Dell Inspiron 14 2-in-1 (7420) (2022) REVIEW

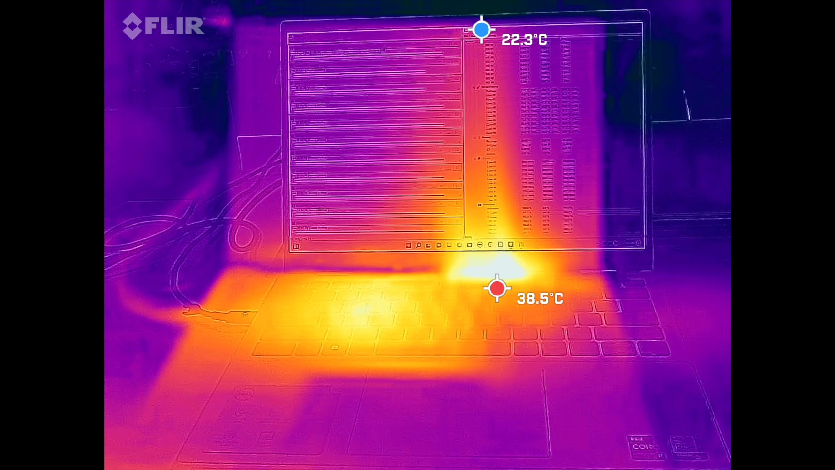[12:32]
And when it comes to surface temperatures under heavy load, it never got overly hot, never too hot to the touch. In fact, it remained relatively cool with a few hot spots here and there. In fact, above the keyboard, as you see here, and on the underside as well.
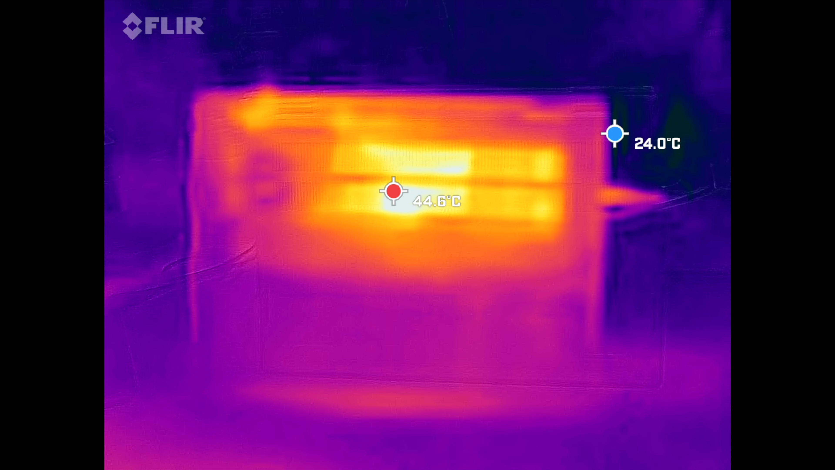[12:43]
But for the most part, relatively cool. That's always good as well.